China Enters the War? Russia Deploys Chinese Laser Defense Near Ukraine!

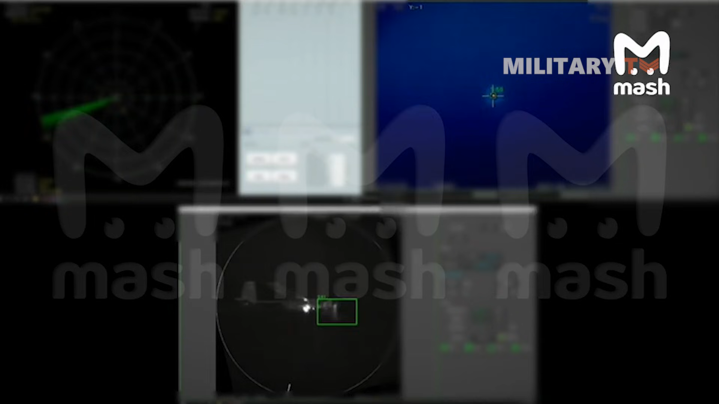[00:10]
Russia's newest air defense weapon does not announce itself with smoke trails or radar pings. It arrives without sound, without recoil, and without warning.